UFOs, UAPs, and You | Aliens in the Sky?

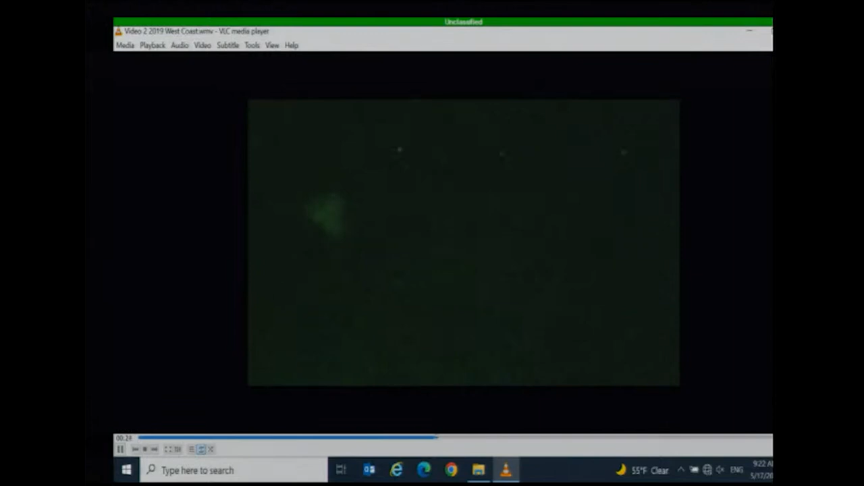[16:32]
They're, like, very sharply defined triangles. Over top of an aircraft carrier doing training.
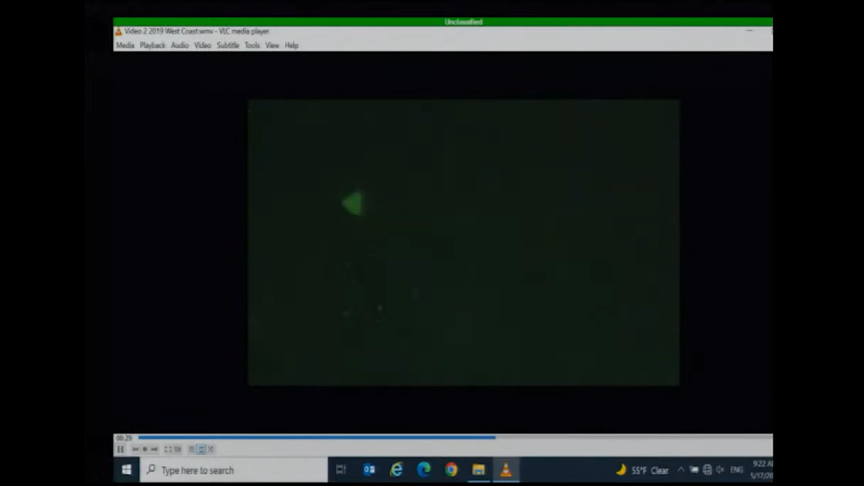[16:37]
That's a 28.15 in that video before. Which looks kind of weird.
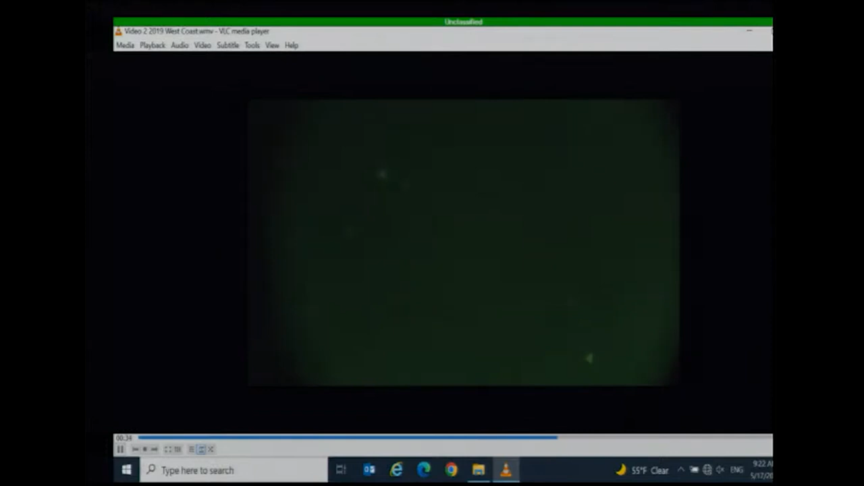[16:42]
According to the military, those are drones. And, the reason they look like triangles is because of an artifact of the camera.
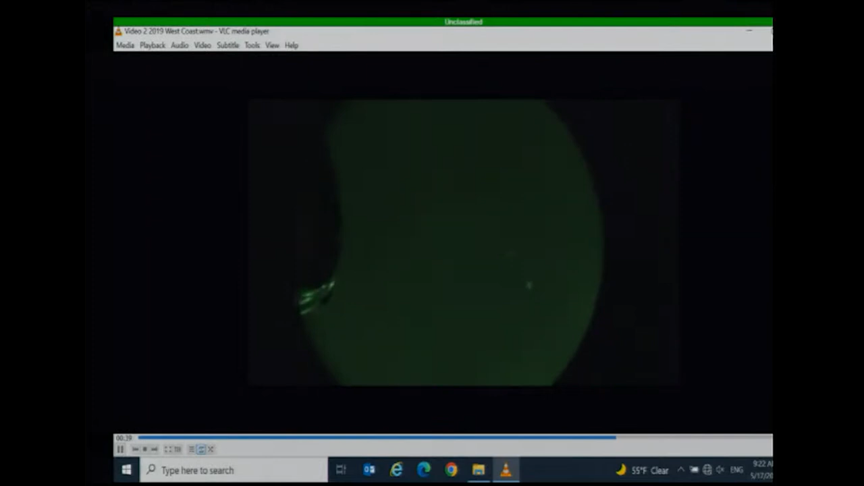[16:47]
Right? But, more interestingly than that are the videos that were released by the Pentagon kind of around the whole Nimitz tic-tac incident sort of all released at the same time.
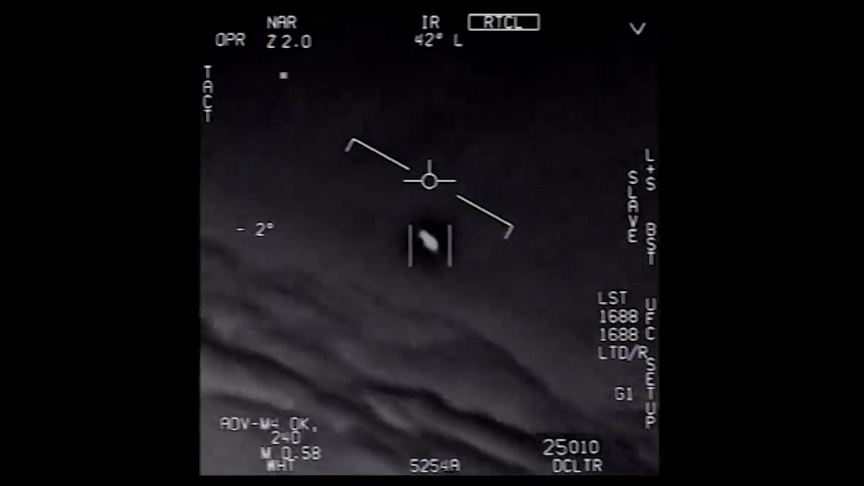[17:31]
So, it can rotate on two axes so it can, like, track things. And, this is a great example of something that has unusual flight characteristics. So, you can see, like, it looks kind of saucer-like. You know, you've got the things. And, then, it's, like, rotating in the air, which is super freaky.
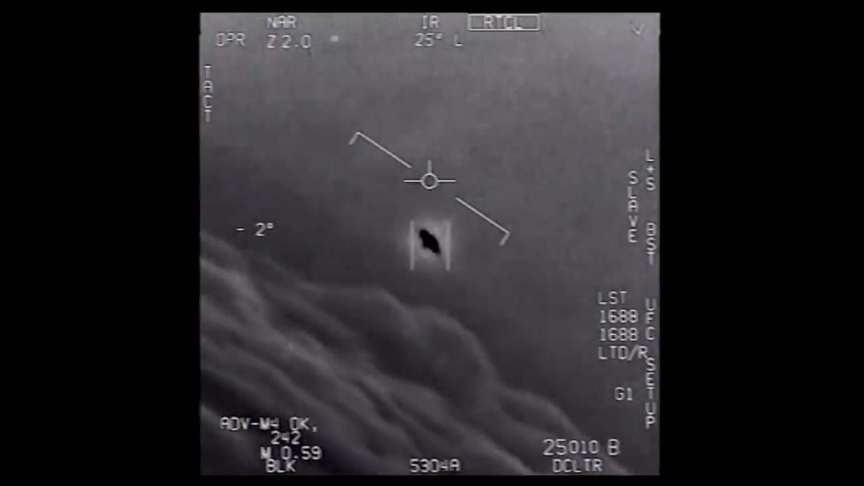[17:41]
You know? It's just, like, rotating around. It's weird. Right? It looks really weird. Like, when you first look at it, you're like, okay.
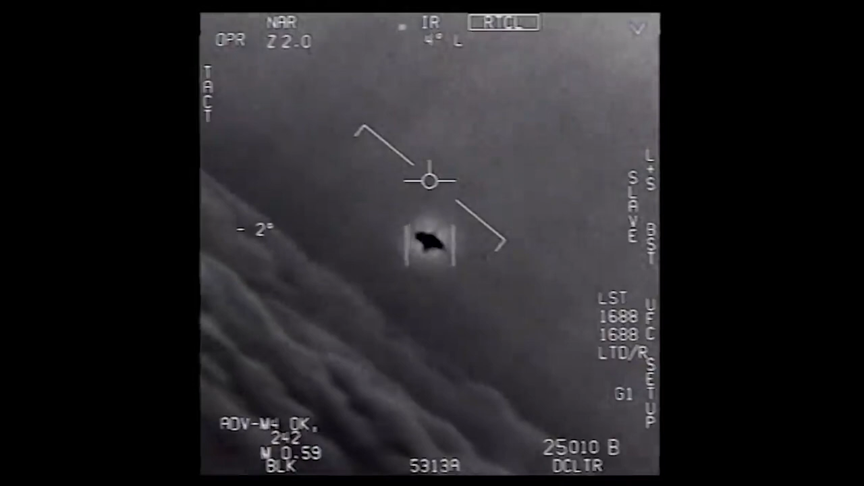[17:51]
That's not anything I've seen naturally fly or even man-made before. That's crazy. That's crazy town stuff. Okay.
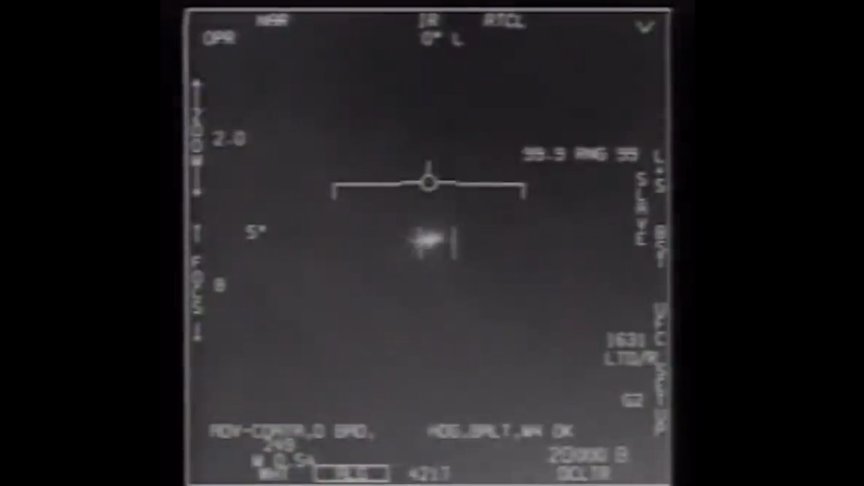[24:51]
It's actually really neat tech. It doesn't do that this time. So, you go out there, and as you can see, like, it's fuzzy. It's, like, it's kind of vaguely oval-ish shaped, right? And the pilot is tracking this image, but, and he's, like, you can watch him zoom in,
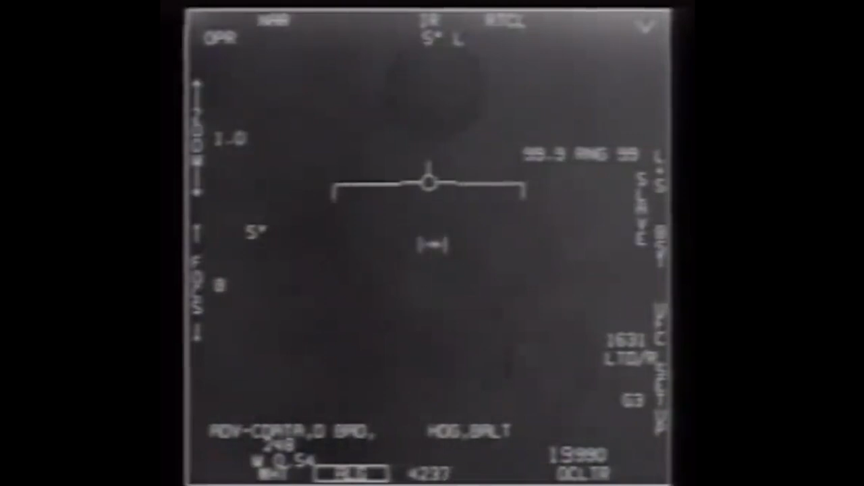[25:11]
zoom out, flip through, like, different modes, trying to get something, a better walk on this, right? And this goes on for about a minute, and then at the end, the thing just zips off the left-hand side of the camera.
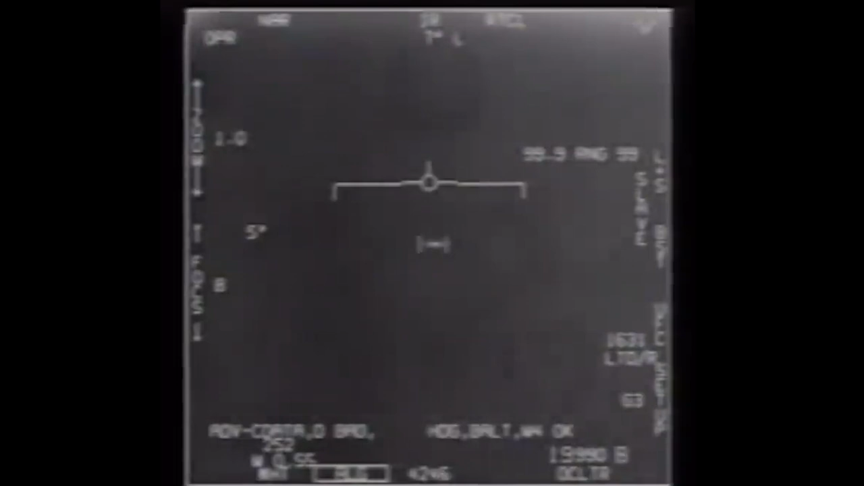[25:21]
It's green. It's gone. Gone. Yep. So, what Fravor describes this as is the object suddenly accelerating.